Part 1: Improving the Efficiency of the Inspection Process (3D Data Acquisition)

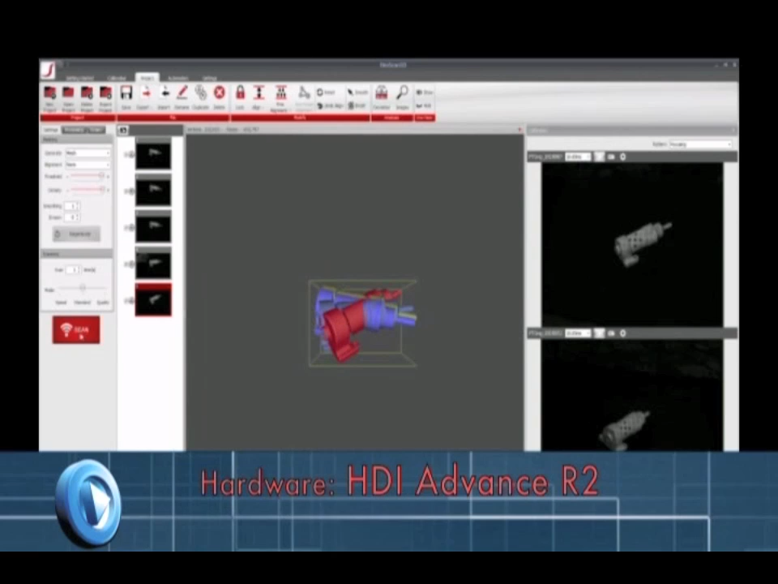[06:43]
Okay. And from there, you can do some basic alignment and do geometric alignment to align the data and merge it together.